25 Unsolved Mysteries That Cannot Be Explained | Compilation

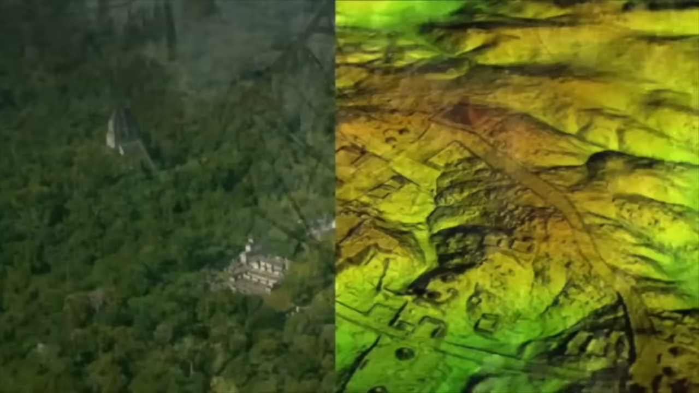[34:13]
It was then that one of the researchers came up with a great idea to map out the whole terrain of the jungle, thanks to the technology that we call light detection LiDAR. As the researchers were doing this, they noticed that something massive was lying beneath the jungle.
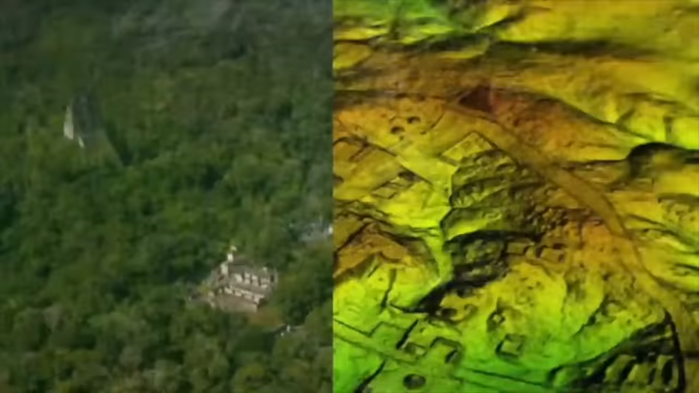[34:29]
The interesting discovery includes over 61,000 Maya structures, all laying beneath the dense jungle canopy of Guatemala.
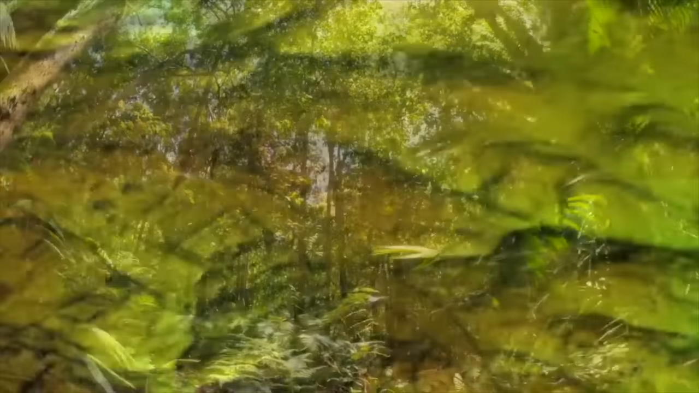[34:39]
Large pyramids, houses, single houses, palaces, and even ceremonial centers were discovered. This incredible find may reveal many clues about the farming practices,
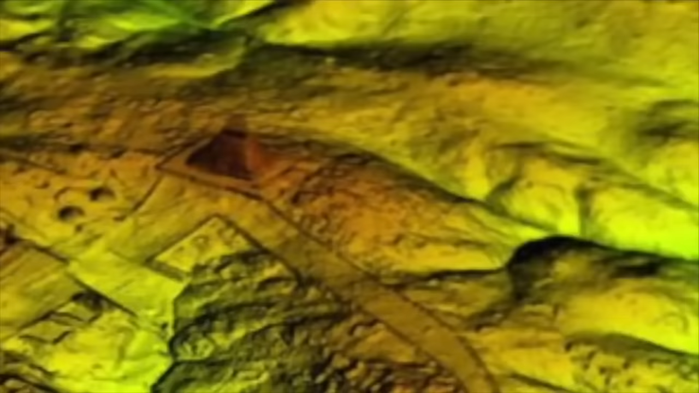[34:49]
politics, economy, and infrastructures of the ancient Maya civilization. The whole region spans more than 2,100 square kilometers.
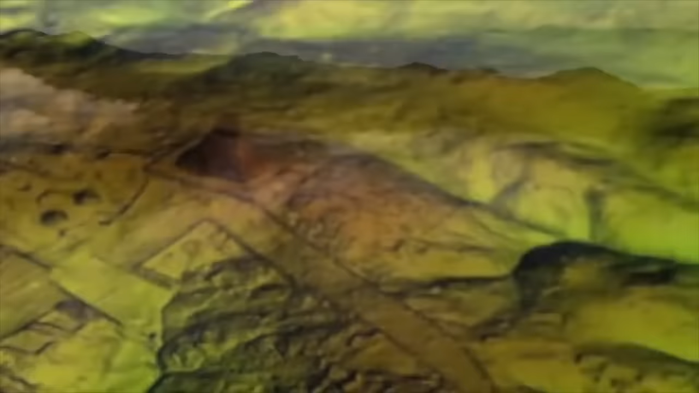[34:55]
This LiDAR technology allowed the researchers to see through this thick jungle canopy and maps areas where we normally couldn't see.
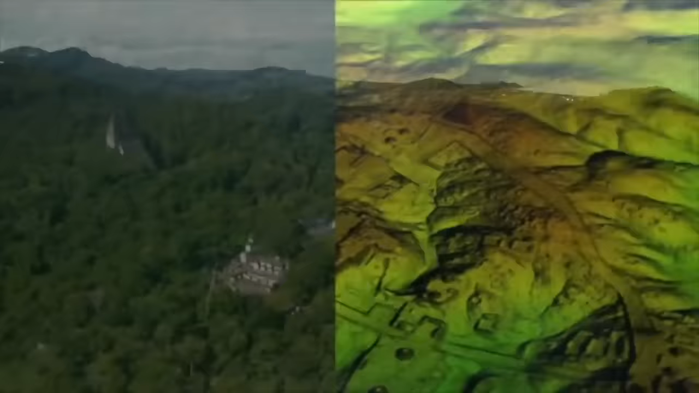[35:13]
Apparently, the researchers believe there were up to 11 million people who lived on the Maya lands.
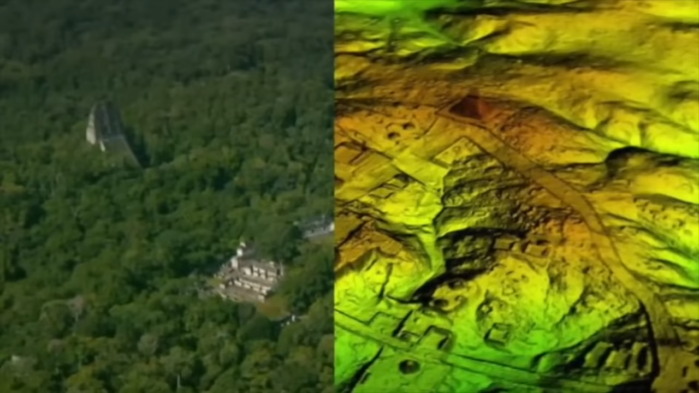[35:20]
Knowing this, the researchers can start to piece together the massive agricultural effort that was required to sustain such a large population. It would take a while for researchers to study each individual object, and they want to take their time as they say that each object tells a different story.
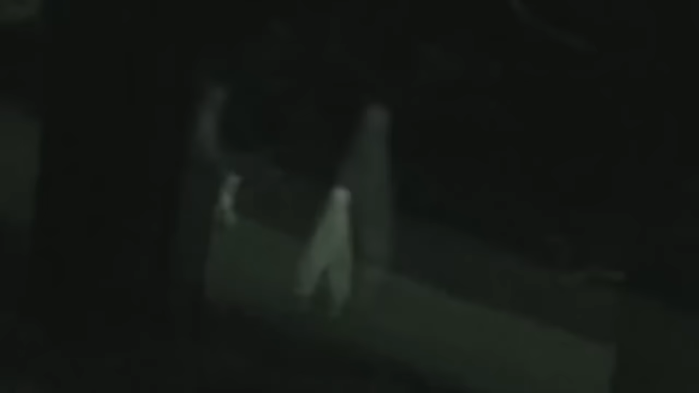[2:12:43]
Additionally, the billowing movements of the wind correlate with the movement of the creature, along with shadows and lights showing the creature occupies three-dimensional space, and not edited over the footage.
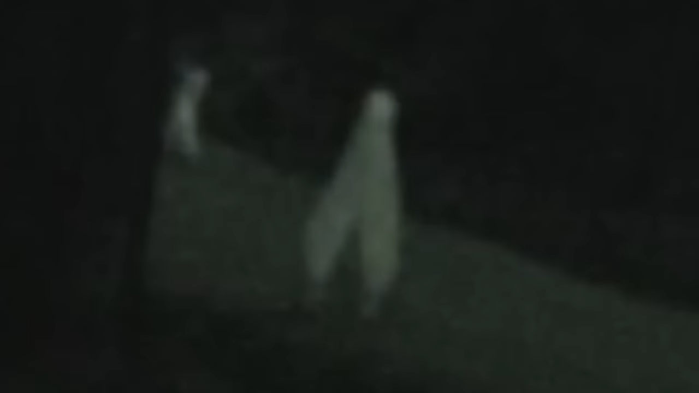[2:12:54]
Footage of the strange nightcrawlers have continued over several years,
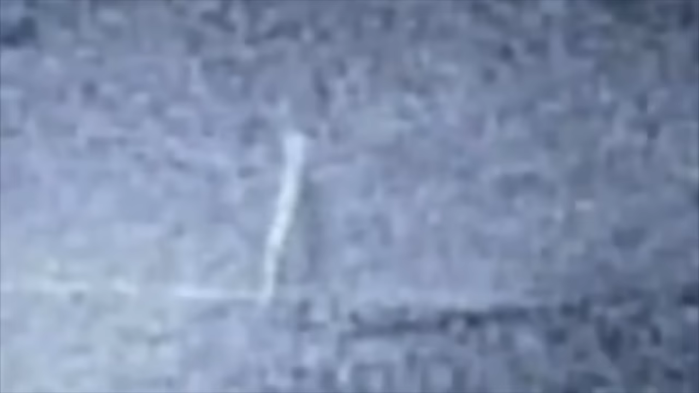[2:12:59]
and has even led many to believe that the creature is genuine. Every so often someone will come forward with a sighting, but because they're not expecting to see one,